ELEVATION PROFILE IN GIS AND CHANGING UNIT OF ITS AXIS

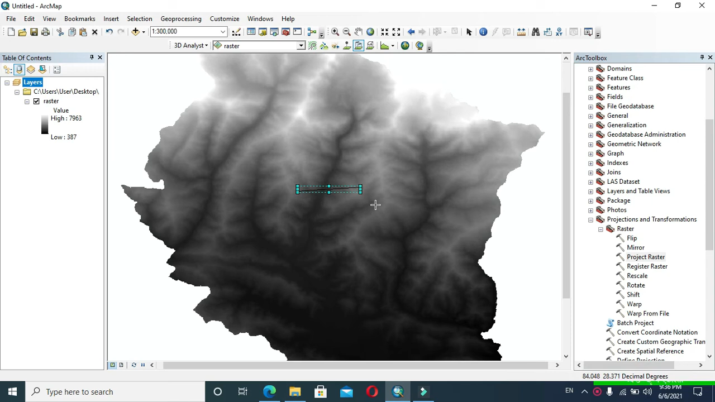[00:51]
after that click to this interpolate line symbol and draw a interpolate line in our desired location to see your profile of that location after that click on profile graph and here you can see the profile graph in horizontal axis a distance is shown in degree 0.01 degree 0.02